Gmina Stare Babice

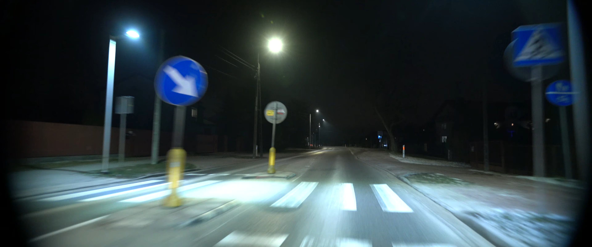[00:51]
O bezpieczeństwo po zmroku dbają dodatkowe doświetlenia przejść dla pieszych oraz powiększająca się ilość nowoczesnych lamp w technologii LED.